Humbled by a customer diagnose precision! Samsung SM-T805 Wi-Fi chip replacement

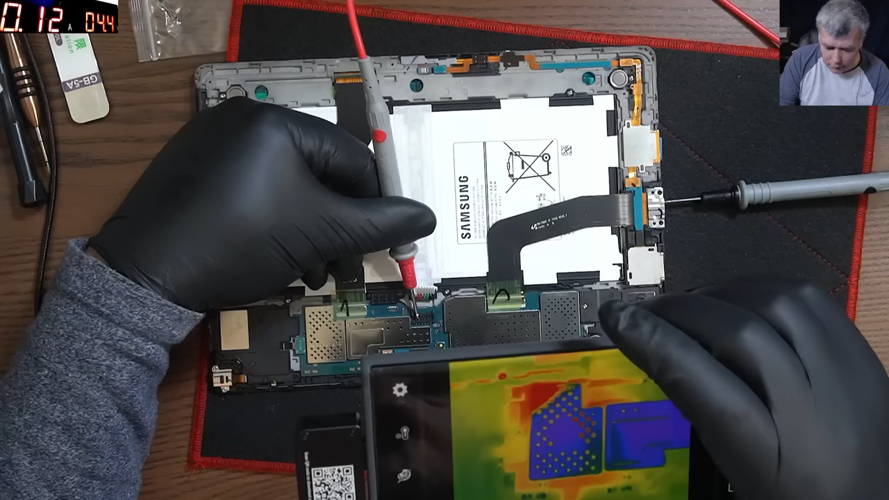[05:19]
But here we can see, most likely under the metal, something that is getting hot, you can see, or is getting warm. 120 milliamps is not that much. Otherwise, the board looks okay. But here, everything around that spot is red, you can see. Now, let's take out that shield. This one.